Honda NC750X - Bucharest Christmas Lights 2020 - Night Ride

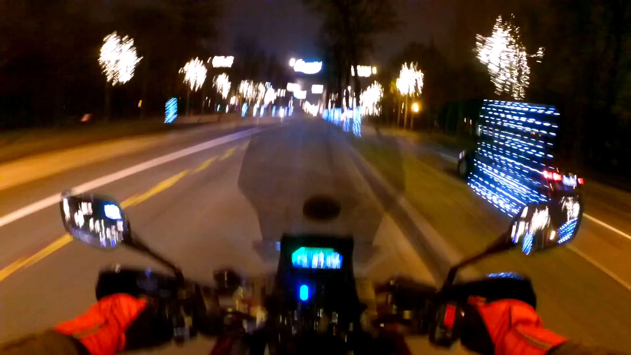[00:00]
Just in front we have the Ark of Triumph
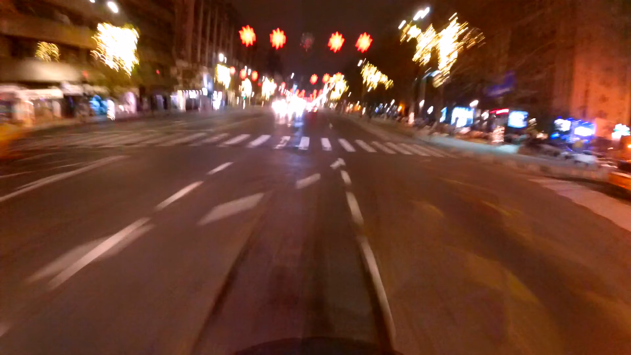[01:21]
And this is the main boulevard which leads to kilometer zero of Bucharest,
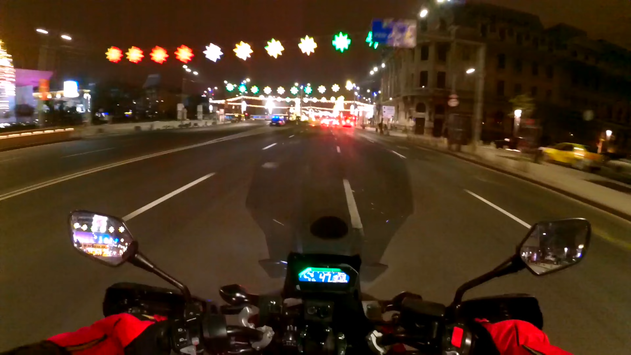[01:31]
Maghiero boulevard
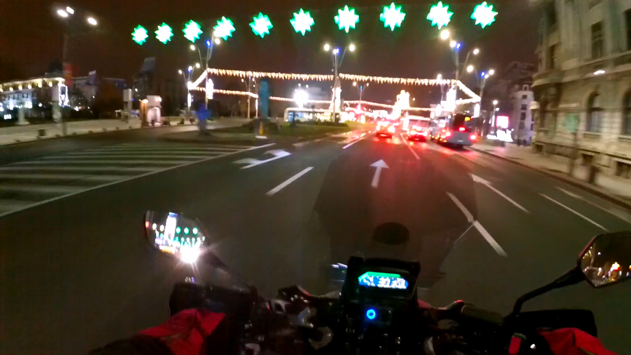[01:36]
And here are the Christmas lights
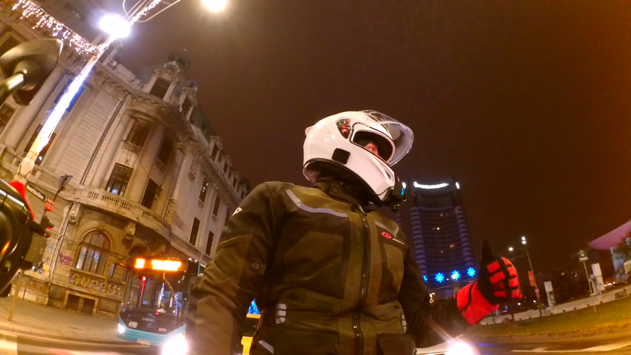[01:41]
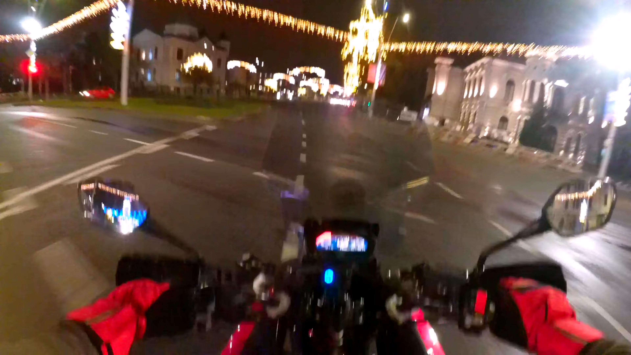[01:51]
And here is the kilometer zero of Bucharest with a memorial
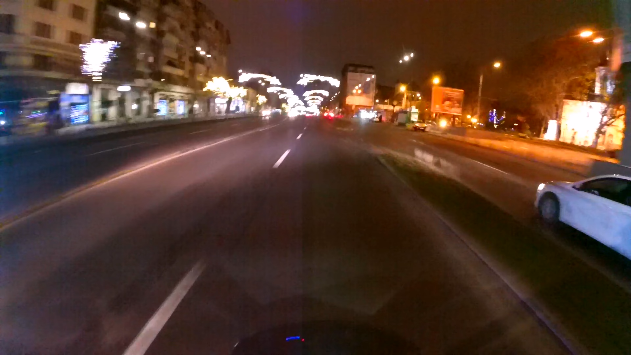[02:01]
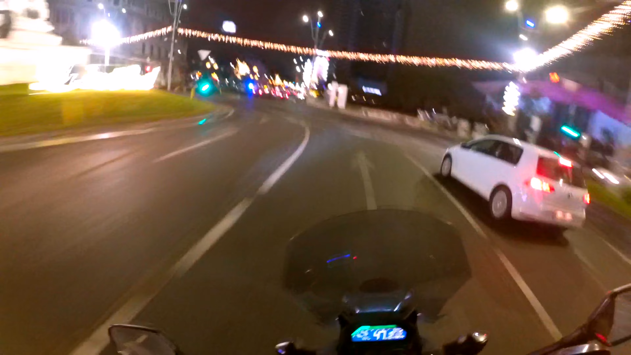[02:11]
You can see in front Intercontinental Hotel One of the tallest buildings in Bucharest
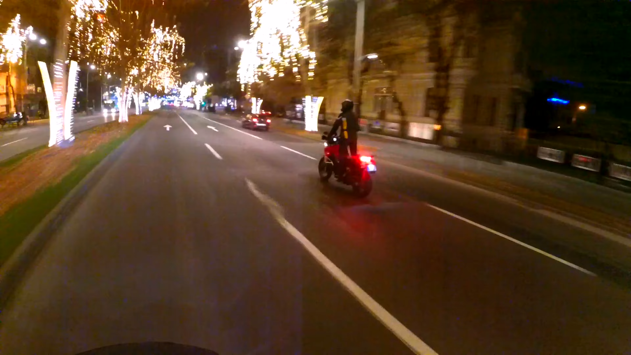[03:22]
in Bucharest And up we go On Alaskar-Katarju boulevard again
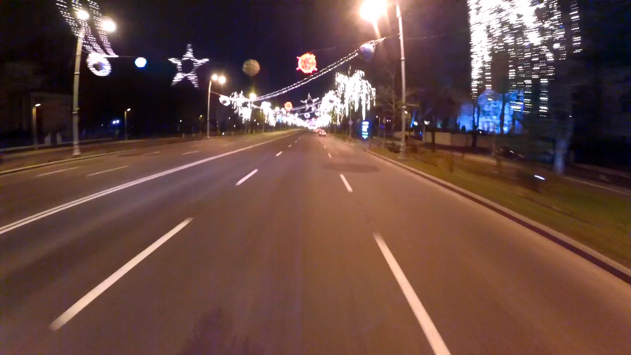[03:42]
And this is Aviatorilor boulevard And here we have a special decoration with planets, stars, galaxies Everything you need to have a nice view of the city lights
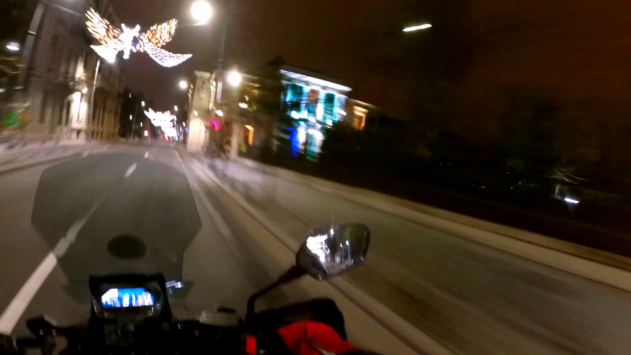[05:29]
This street has a lot of nice buildings it's a mixture of old and new
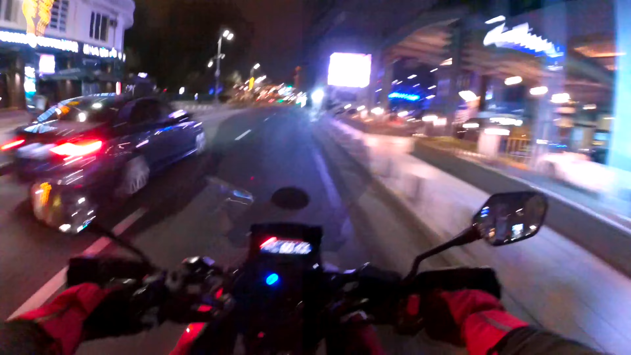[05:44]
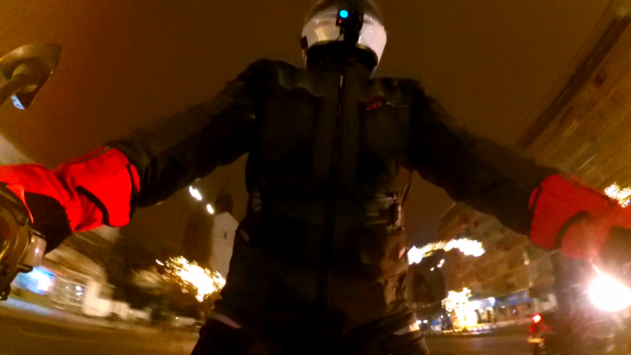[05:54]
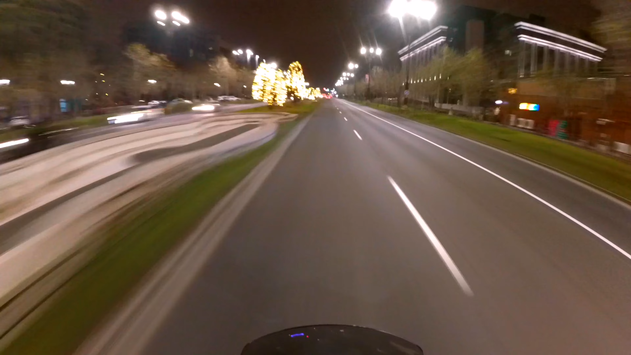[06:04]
this is a one it is Boulevard also an important one